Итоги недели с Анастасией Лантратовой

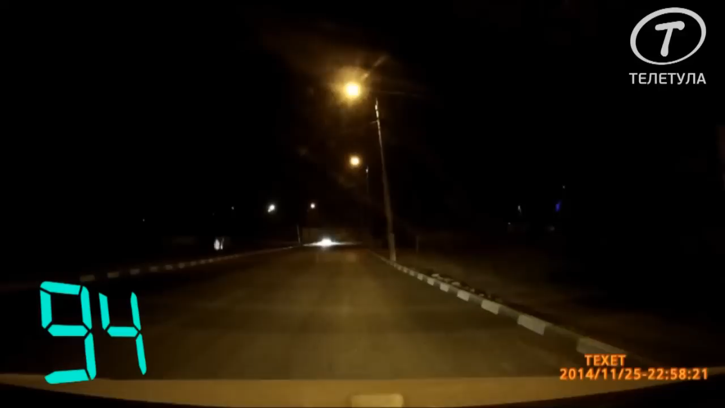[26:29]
Так, вечером во вторник, 25 ноября, в районе дома 31Б по улице Чегловска-Засика в Туле произошло ДТП с участием автомобиля «Опель». По предварительным данным, машина повело на дороге из-за образовавшейся на ней льда, после чего автомобиль врезался в дерево.